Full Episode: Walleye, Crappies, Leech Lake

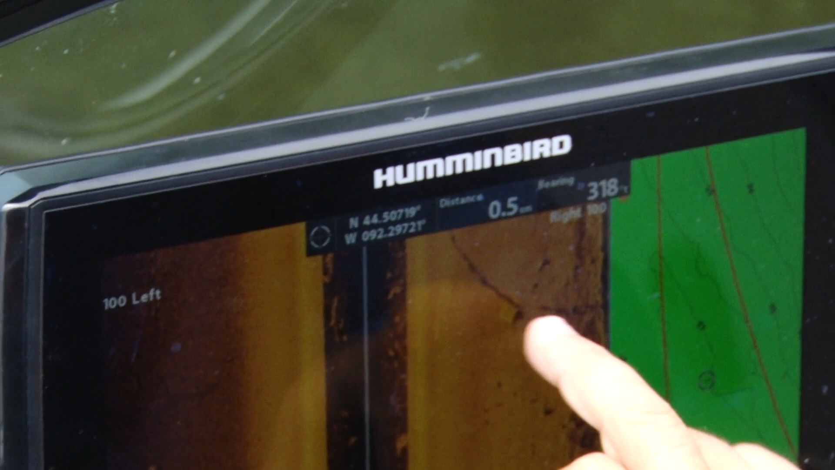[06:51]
I see some speckles up against that cover there, some of that rock.